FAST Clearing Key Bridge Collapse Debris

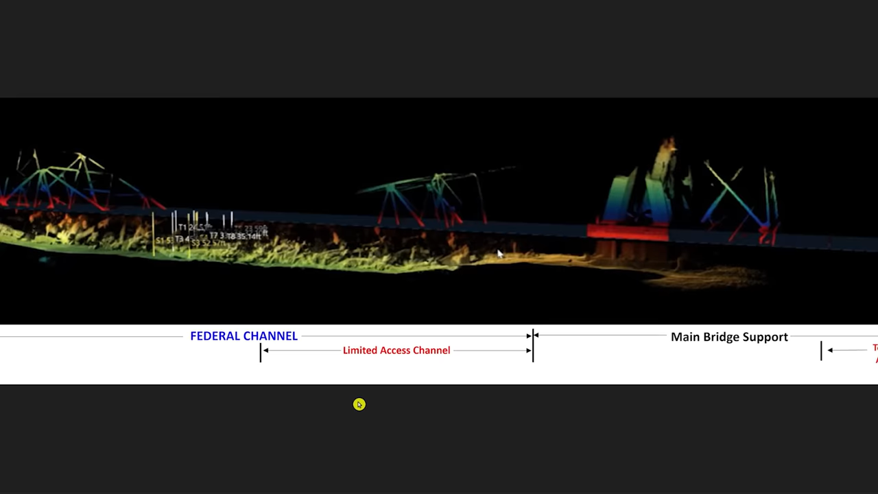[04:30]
So here, when we look at the later sonar images that were given to us just a few days ago, here's the four pillars.
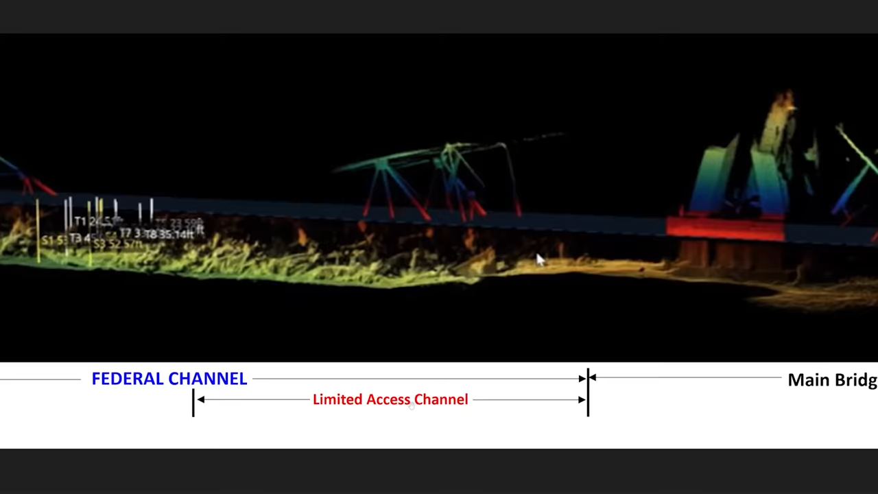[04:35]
And I believe this is the section that they cut up right here and lifted this whole thing up and out.